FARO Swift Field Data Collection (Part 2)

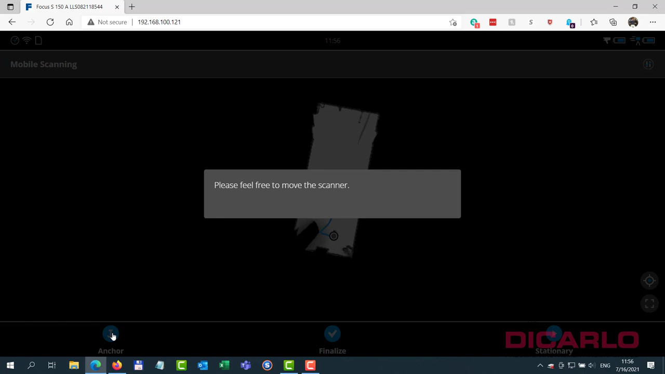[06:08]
And I'll proceed to move the cart to a new location again.
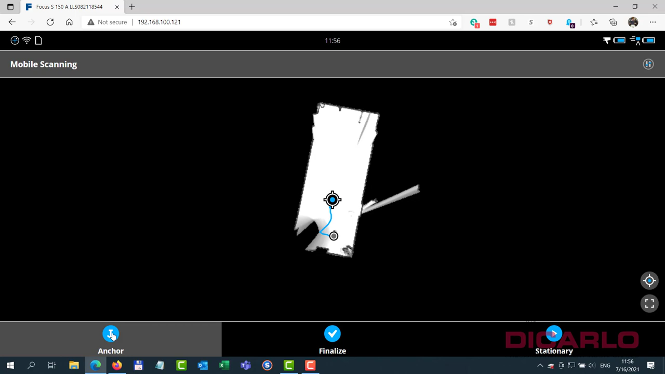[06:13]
And for context, I'm really going very few feet, this is a small room, but this will work as well in a larger room as in a small room.
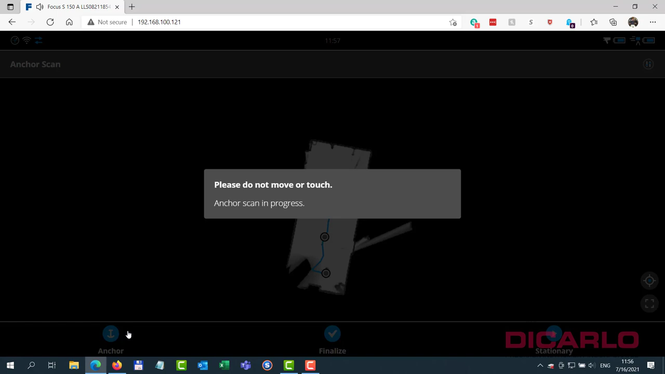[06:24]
The 10 second scans can be done really quickly, obviously, only take 10 seconds, and then your motion in between shouldn't be hundreds of feet,
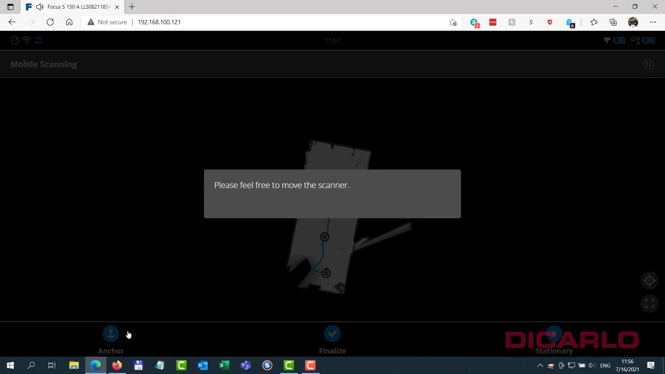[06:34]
should be shorter distances, which then facilitates the registration to be much more accurate.
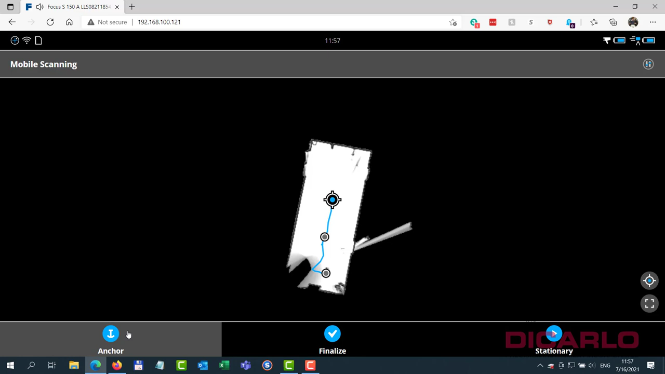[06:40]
So, I'll carry on with a couple more scans here.